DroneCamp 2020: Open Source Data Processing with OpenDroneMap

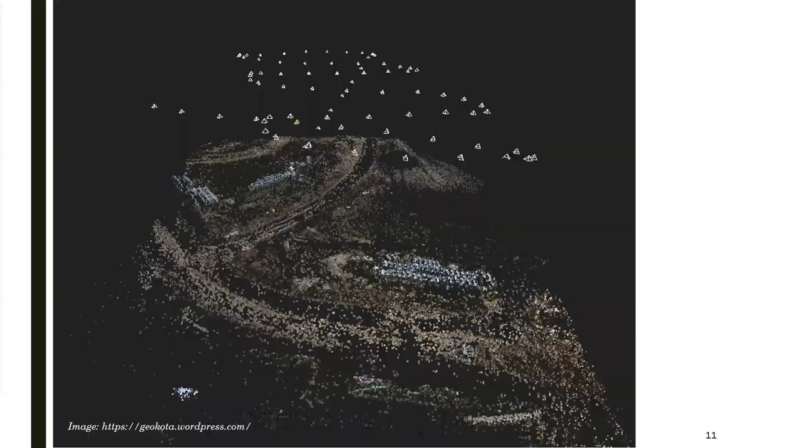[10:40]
So that's structure from motion. And then with photogrammetry software, what you have is not just two eyes, but you have potentially 50 eyes or 100 or 1,000.
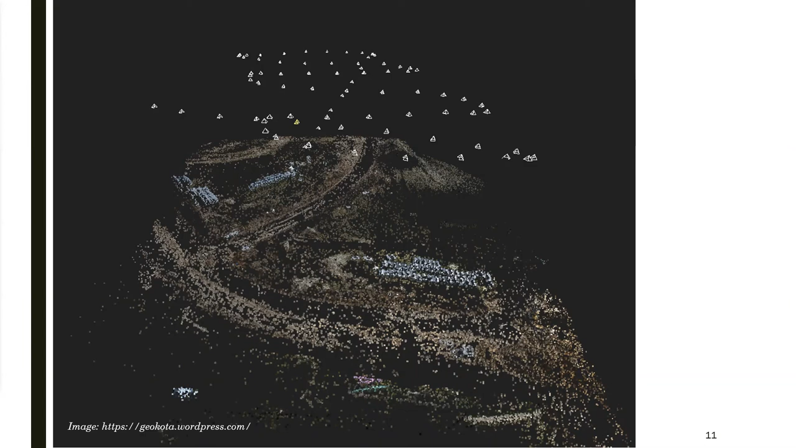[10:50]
And so the software can go through and it will take each of those, it'll compare the photos, find common points, and build up this very robust three-dimensional understanding of what is in the scene. And so that's structure from motion. The next step, and that's what happens early on.
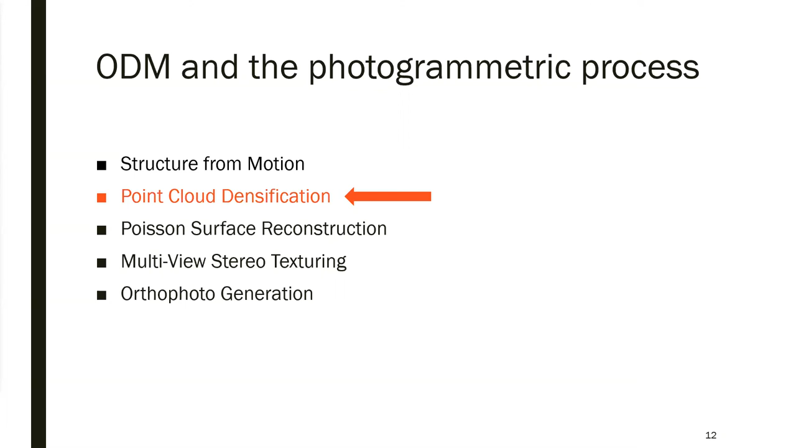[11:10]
The next step is point cloud densification. So after a few common points have been identified, that produces a sparse point cloud. Those calculations and positions are all used to kind of figure out more precisely where the cameras are. And then it goes through and recalculates everything and comes up with a dense point cloud. So you have a few points here, and then your dense point cloud is based on some of that initial mass.
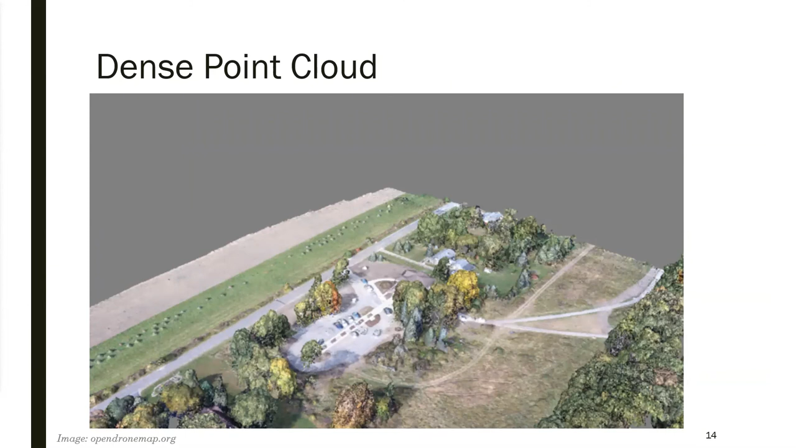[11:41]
It just fills in a lot of the intermediate points there. So that's dense point cloud. The next step is surface reconstruction. So these are all just points,
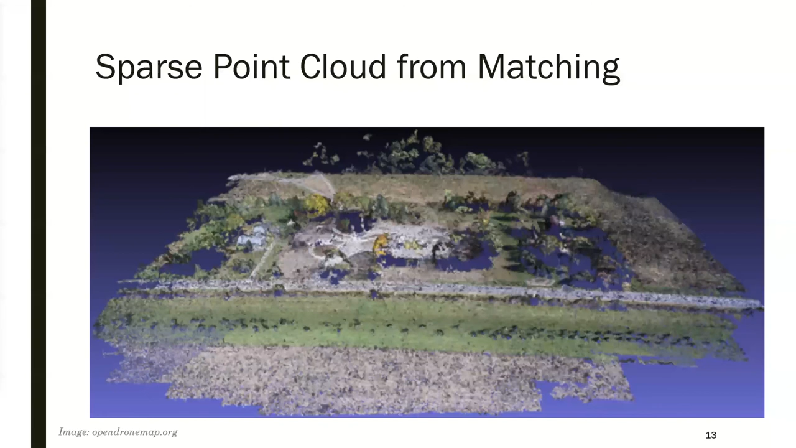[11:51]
and surface reconstruction says, okay, for each of these points, let me figure out what the overlying surface is. Let me figure out what the,
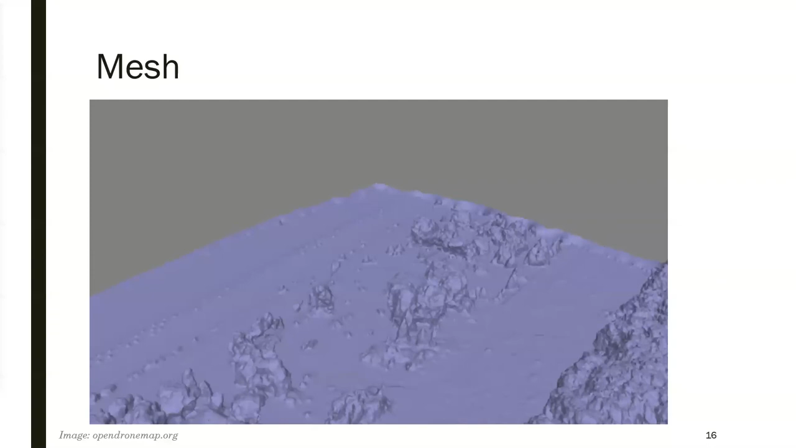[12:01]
usually the triangles, what's the mesh? You can kind of see all these little polygons they're shaped, and for the most part they're triangles. That's the surface identification basically, and it's just physical space. It's not colors or any of that. It's just, here's my point cloud.
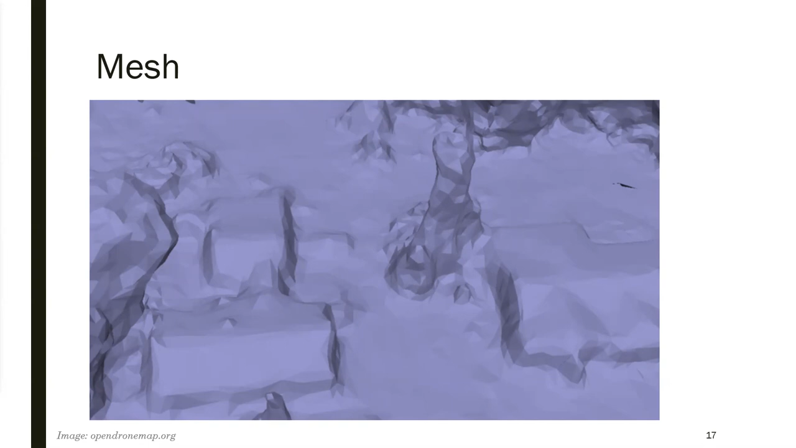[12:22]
What are the what are the polygons and planes and things that are the surface of that?
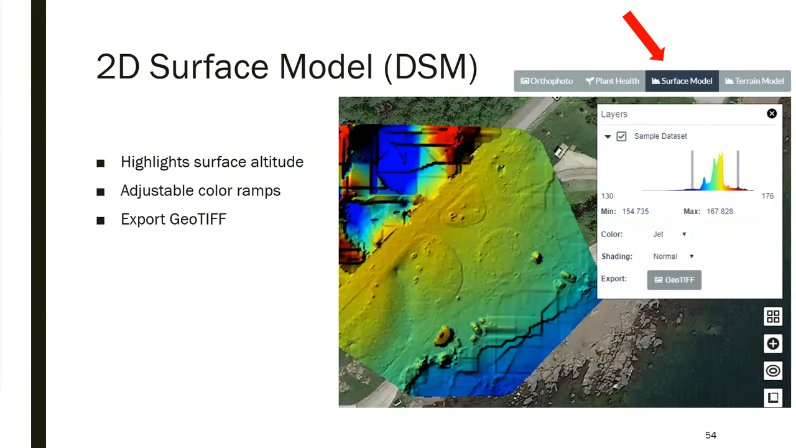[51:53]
okay, I know these are shrubs, these are trees, this is a building, and it tries to identify just what's the ground surface. So digital surface model is all of the surfaces, including trees and buildings. The digital terrain model is just the ground, or does its best to figure out what's ground and what's not. So the DSM without the trees is how I like to think of it. And then you can generate contour lines. Usually, if you're going to generate contour lines, it should be from this one.
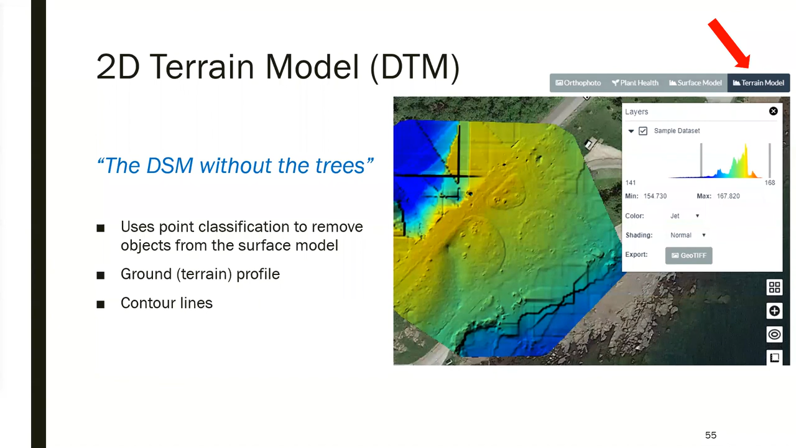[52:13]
So here's another example. This isn't our test data set, but this is digital surface map on the left, and you can see the trees, buildings, a lot of. And then digital terrain map on the right, where ODM has classified a number of these items, figured out what it thinks is the ground surface and what's not, and taken out all the stuff that it thinks is not. So obviously, it's missed some things over here in the trees, and this kind of thing works. It's okay.
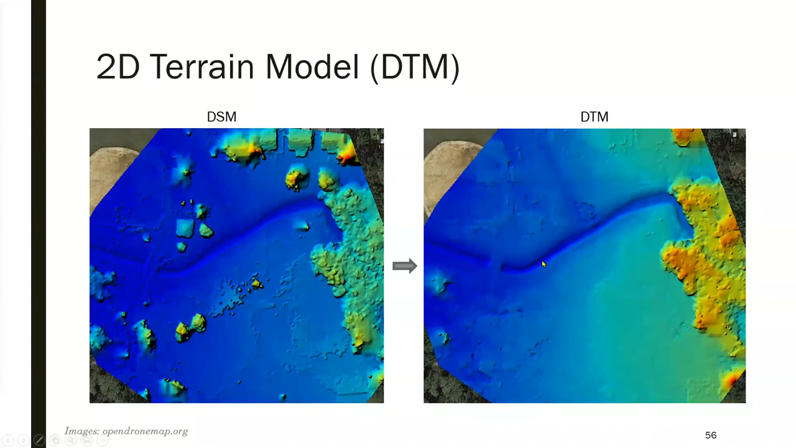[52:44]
I would say the ground classifiers are okay, but they're in there. All right. And then the 3D model.
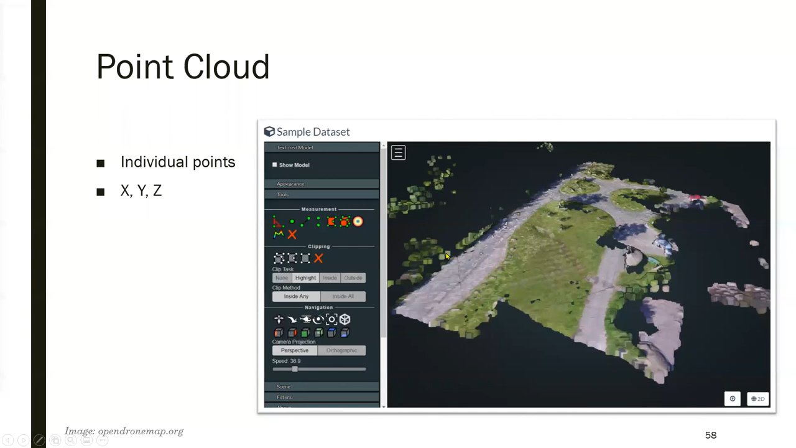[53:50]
you'll see that you can see height, and you can see that this thing, which isn't really obvious right here, is actually a little ditch. We'll see that. So it's your point cloud. And you can do a few different things with it. Here's another one. It's just from the OpenDroneMap website.
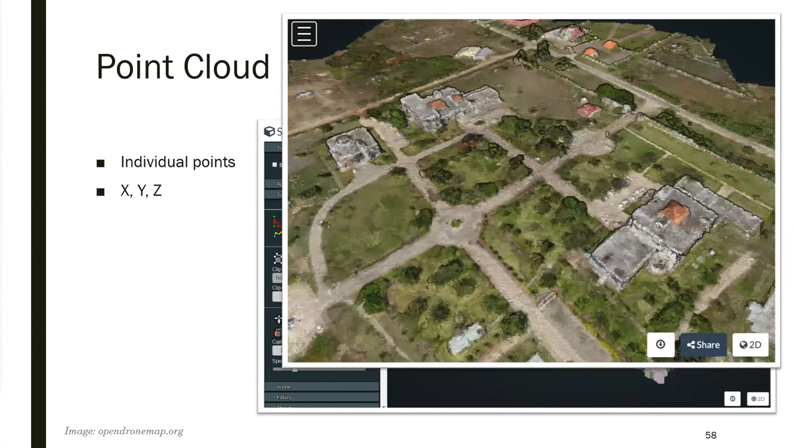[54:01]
I think that's in Africa. Things you can do from the point cloud, the textured model. So over here on the left, you get your model here on the right, and then on the left you have a set of tools or sort of a toolbar. Textured model is near the top. You probably have cameras above it in your version because this is an old screenshot. But the textured model, you can turn that on, and then it gives you not just the individual points here,